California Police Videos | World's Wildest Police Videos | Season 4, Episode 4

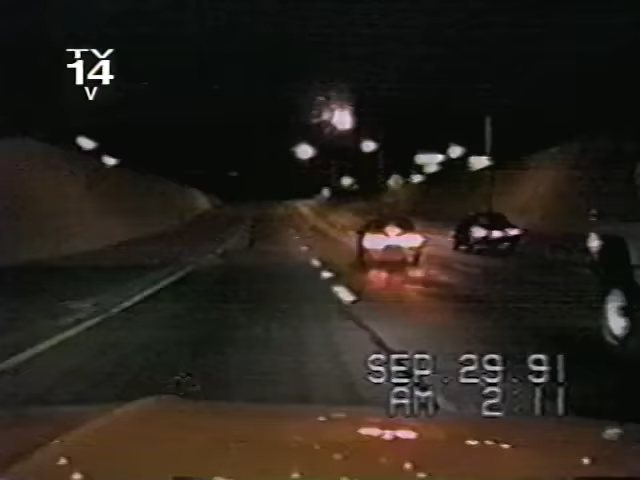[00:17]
Look around. He's wrecked, he's wrecked.
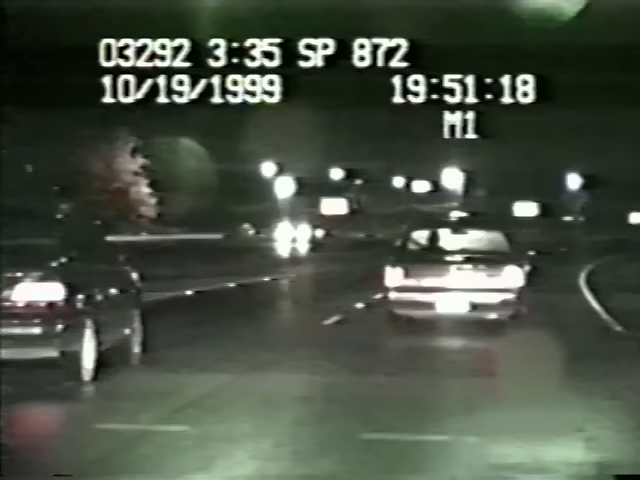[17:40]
Lancaster, Ohio. Sergeant Tom Dean of the Highway Patrol trails a car that's reportedly been swerving all over the road. Blue Pontiac, one white male occupant. The driver is apparently so loaded, when a stoplight turns from red to green. Finally, he gets moving again, as unsteadily as ever. The officer has seen enough. It's time to take this suspected drunk driver off the road.